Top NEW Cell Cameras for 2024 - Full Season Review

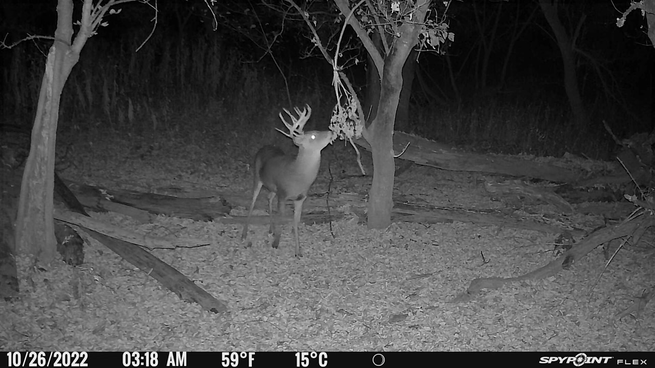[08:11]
Next, we have a really nice buck hitting the licking branch. The picture quality is average, and as you see in the next picture where he's moving, tearing open that scrape on the ground, it's a little bit blurry. At any kind of distance, the frequency of having blurry pictures was a lot higher due to the exposure. Here's a really nice buck coming in to hit the scrape. The picture is just a little bit blurry. He's walking. It doesn't seem that he's moving super fast, so I'd expect it to be a little more crisp. All in all, you can still tell that he's a really nice buck, and I'm not overly critical of cameras performing like this. It's more of the really, really blurry ones that are of concern to me.
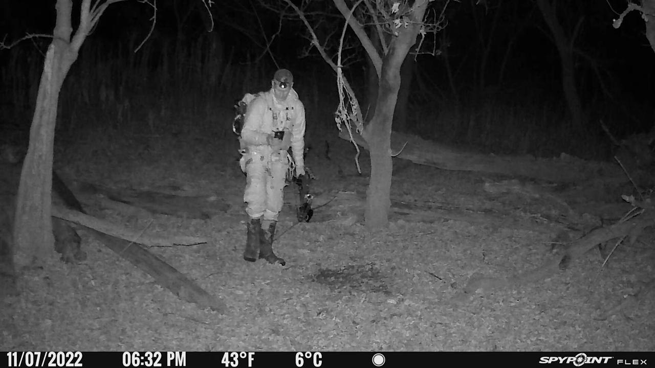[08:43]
And then you have a picture of me walking out after an evening hunt, and as I was packing up at the base of my tree that night, I was hearing grunting over in this direction, so I wanted to check the scrape to see if there was fresh pee in it. And then the next morning, this absolute brute came through, hit the scrape. Again, not a super clear picture, but man, look at the body on him. I ended up harvesting this buck November 28th on the gun opener here in Ohio. Now I'll let some of the daytime videos play so you can get an idea of the quality.
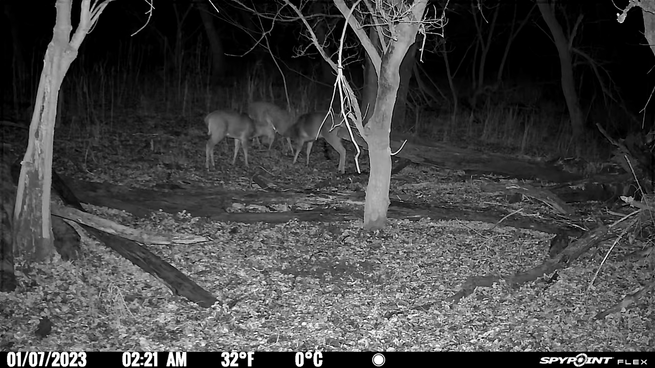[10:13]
It's January 7th. These bucks are feeling a little bit frisky. Looks like a three-way buck fight, but you can't really tell how big each of these bucks are. None of them are giant. Not quite sure what's happening in this video.
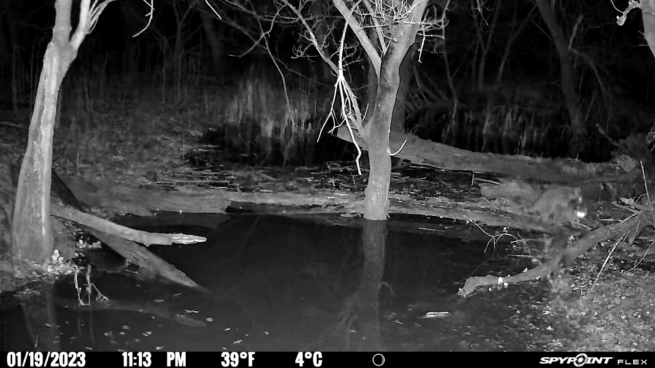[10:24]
It looks like one raccoon's having a seizure on top of another raccoon, but despite the precipitation, you can still see the video is very clear. And honestly, I'm very impressed with the performance despite that rain or snow.
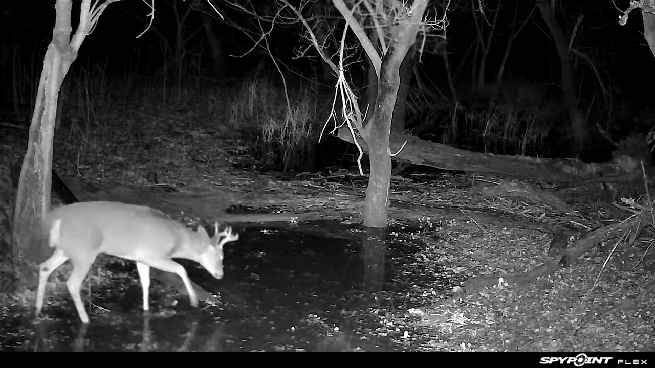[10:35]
Even though that ground scrape is flooded out, that licking branch continues to be a draw even all the way through the end of January. If you're in a state that doesn't allow baiting or if you're trying to find a way to manipulate deer, get more bucks on camera, making a mock scrape is a great way to do that. Last but not least, we got two up-and-comers fighting right in front of the camera January 22nd. I'm waiting for these antlers to come off still. It's the end of February here and a lot of bucks are still holding. I have not found a single shed here in Ohio.
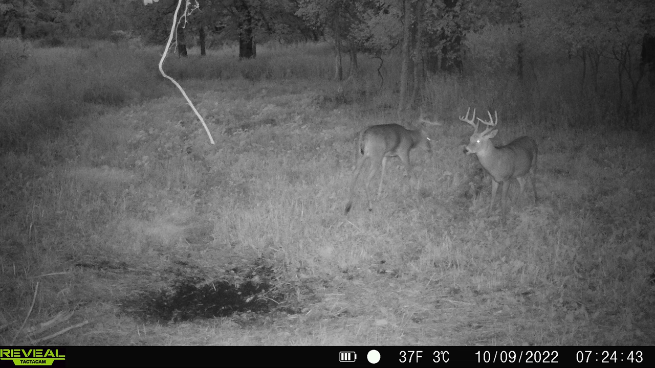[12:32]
Here, let me introduce you to one of my top target bucks in Michigan, and as you can see, the buck standing on the right is stationary. The buck on the left is moving and he's blurry, and that happens a lot more frequently across all camera companies, especially when the infrared flash goes off. This picture gives you an idea of the flash range on the Reveal X-Pro. That buck's probably 20 yards away, and if you were to zoom in, my guess is you could probably count points. You can see that it's a really nice buck cruising along the back edge there. This one illustrates that back end of the flash. You can see that buck working the licking branch, and I'm pretty satisfied.
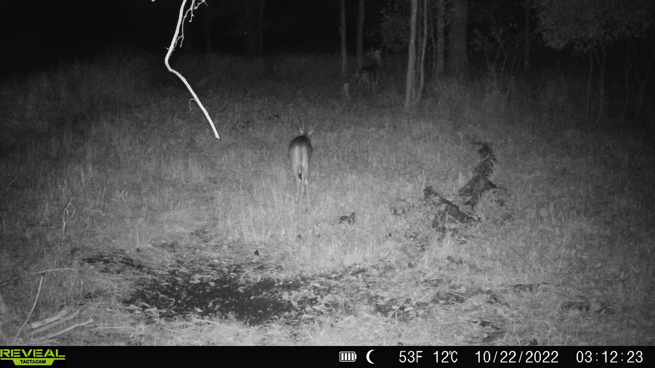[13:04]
It'd be a lot to ask for a flash much beyond where that's illuminating, and again, you could probably zoom in and count points on that buck, so I'm pretty happy with that. A really nice Michigan buck working that licking branch. You don't typically get a lot of non-typical or sticker points in Michigan, and that guy's got a little bit of junk going on, which is always cool to see. Here's another picture of one of my top target bucks in Michigan. As you can see, the picture quality is good. It's not head and shoulders above any other camera brands, but it's definitely at least up to par. I'd like to know the outcome of this sequence.
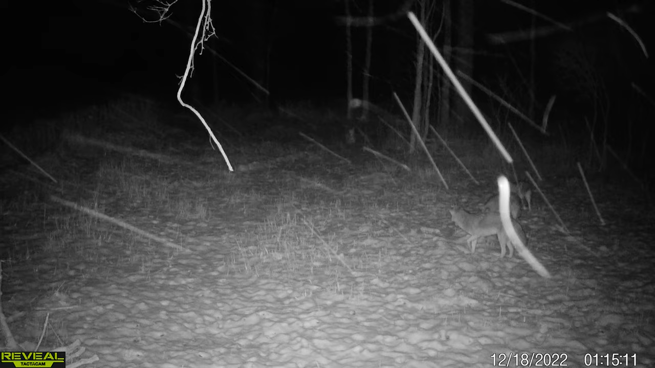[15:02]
I need to do some predator control, but it was cool to watch and they were just digging. My guess is they're just trying to get to the deer poop and eat it like my dogs do in my backyard. This is a good illustration of how the videos turned out. Even in the midst of a blizzard, you can still see exactly what's happening in the frame. Then here are those late season bucks just digging at those turnips and radishes that I planted at the end of summer.
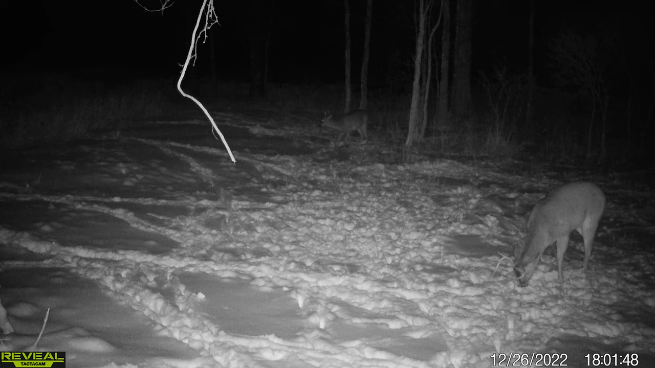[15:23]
Just really cool to see that something that I planted is providing nutrition and a draw for these deer. I may have a buck fight front and center, hard to top these videos. It's really cool to see it. I will say the audio seemed to be really hit or miss. Sometimes there was audio in the video, sometimes there was not. I don't know what the reason for that, and it seemed like that was the case across the board for all of the cameras. Sometimes there's good video, sometimes there's not. But man, that's a really nice Michigan buck. I wish I would have got a crack at him. He didn't show up until right at the end of season, and I was already done hunting out there.
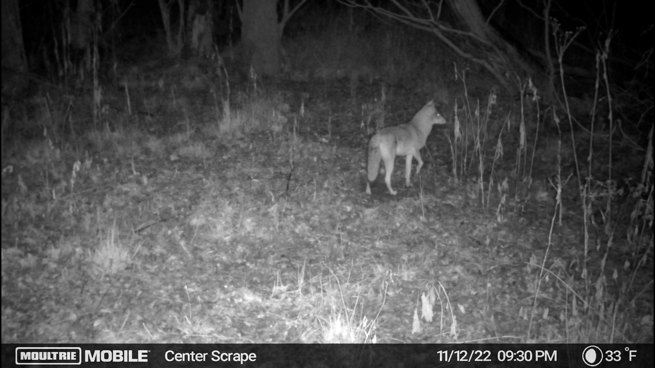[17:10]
This demonstrates that just a little bit better. You see the flash reach all the way to the back of the cover. You can see these bucks leaving their bedding areas right at last light. Here's one at 6 40.
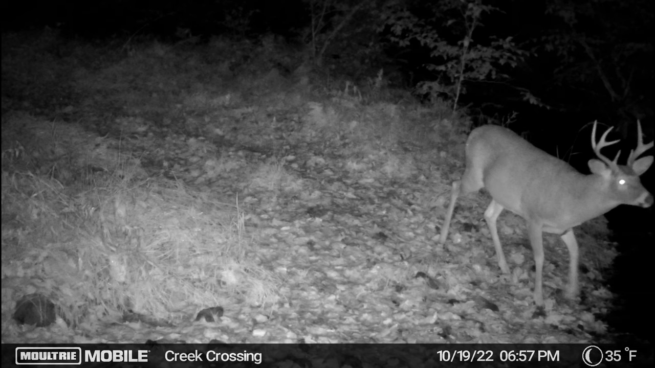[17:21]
Next one's at 6 57 pm going out to feed. I actually missed this one about a week before this picture was taken. I thought the dawn and dusk pictures were pretty good overall, but here you have a buck going back to bed. It's pretty evident that this is a good bed to feed pattern that these bucks are on in this spot. And then here's that buck again that I missed at 30 yards broadside, and I'll link to that hunt in the description if you guys want to check that one out, but it was a real heartbreaker. And then here's an absolute stud. The picture quality is right about on par with the other cameras.